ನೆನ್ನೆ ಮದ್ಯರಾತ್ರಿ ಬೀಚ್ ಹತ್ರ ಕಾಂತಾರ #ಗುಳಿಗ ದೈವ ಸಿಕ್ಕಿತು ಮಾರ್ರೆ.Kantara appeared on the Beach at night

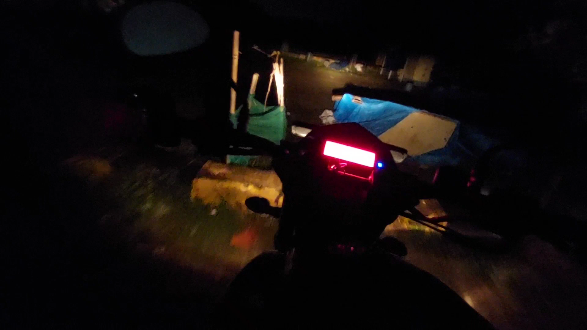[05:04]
ಏನೂ ಕಾಣಿಸ್ತಾ ಇಲ್ಲ ಸ್ನೇಹಿತರೆ ಇಲ್ಲಿ ಅಂತೂ ನೋಡಿ, ಅಲ್ಲೊಂದು ಲೈಟ್ ಕಾಣಿಸ್ತಾ ಇದೆ.